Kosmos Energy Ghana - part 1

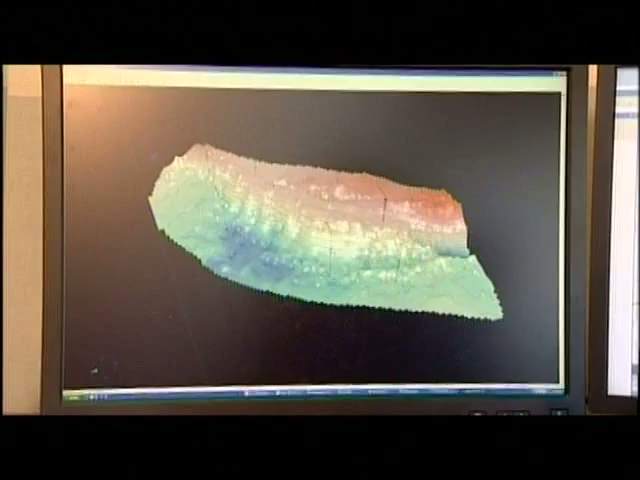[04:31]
And that cube of data starts at the seabed and goes down through the rock formations that contain the oil field.
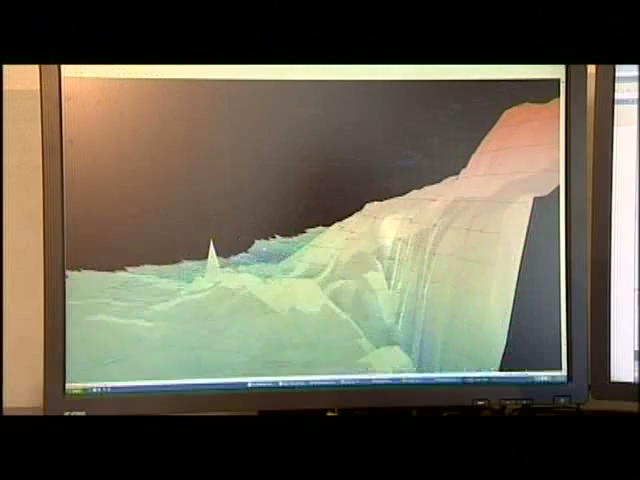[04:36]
And allow you to see the shape of the subsurface.